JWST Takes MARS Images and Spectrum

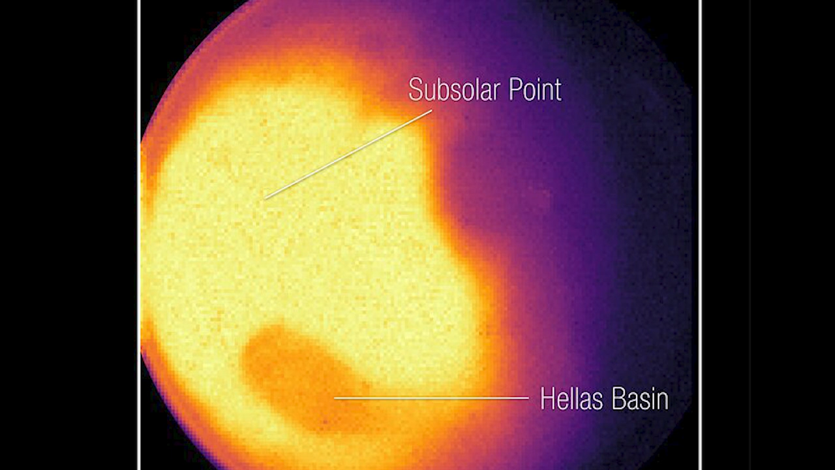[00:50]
including dust storms, seasonal changes, and weather patterns. The incredible brightness of the planet does pose challenges though,
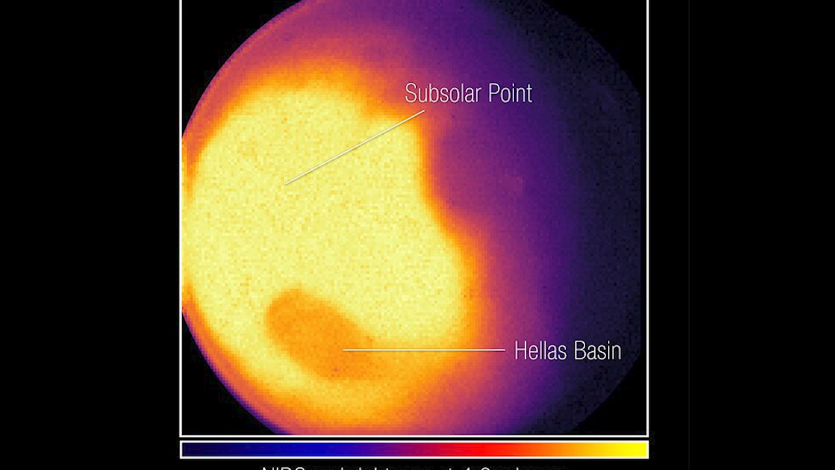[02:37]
and this shows us the hottest areas of the planet and its thin atmosphere. Here, this is the hottest place because the sun was directly overhead, and it's so bright that every pixel is surrounded by a diffraction spike.
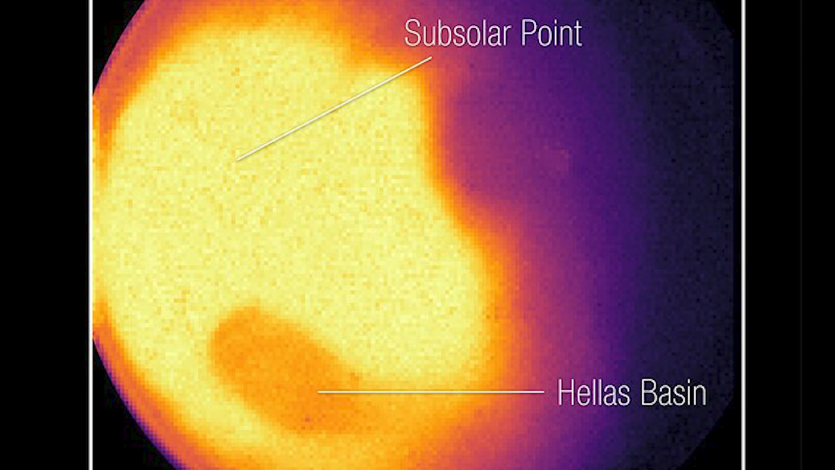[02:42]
You can see that closer to the poles, the brightness decreases, simply because these areas typically receive less sunlight.
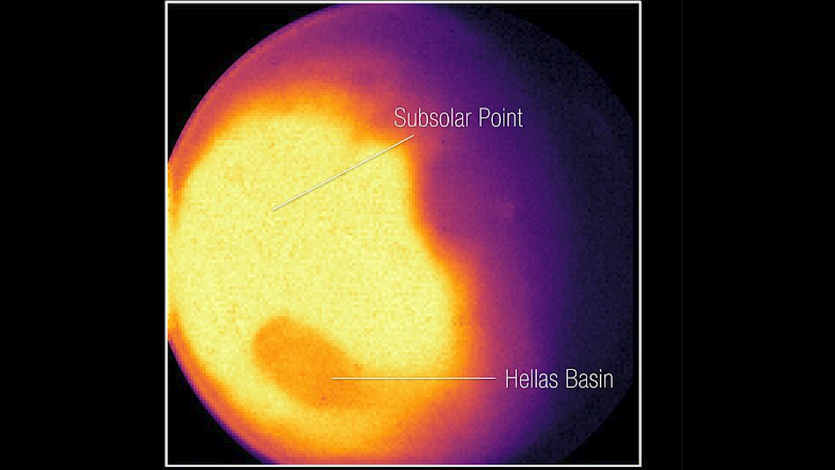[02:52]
And indeed, the northern part is less bright than the southern hemisphere because when this image was taken, it was winter in the north. I guess the Starks really are always right eventually.
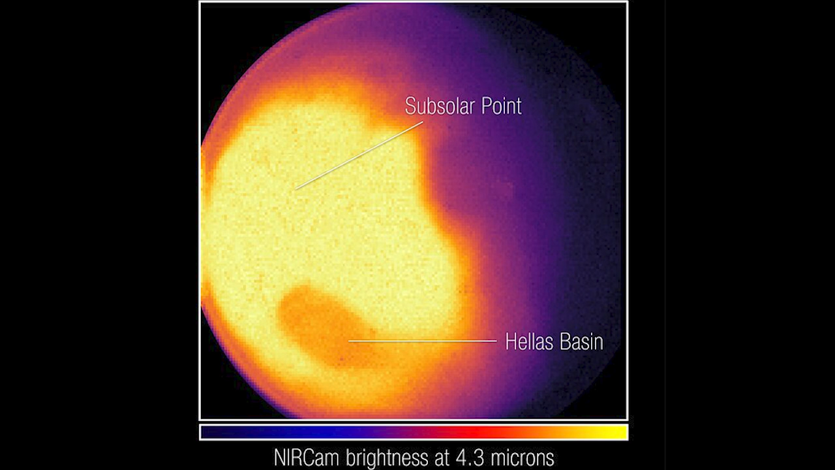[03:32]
It's not a thermal effect of the huge crater, but rather an atmospheric one.